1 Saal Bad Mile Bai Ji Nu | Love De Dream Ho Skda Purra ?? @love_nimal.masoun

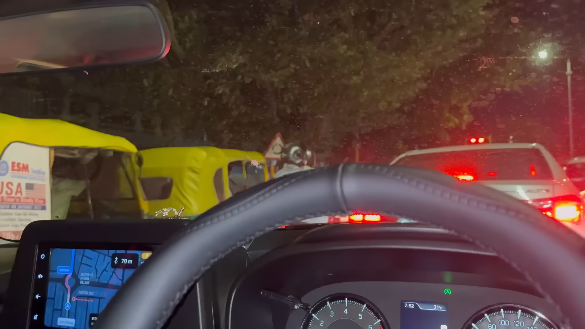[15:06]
ਚੰਡੀਗੜ੍ਹ ਹੋਵੇ ਤੇ ਜਾਮ ਨਾ ਹੋਵੇ ਸਭ ਤੋਂ ਵੱਡੀ ਗੱਲ ਹੈ,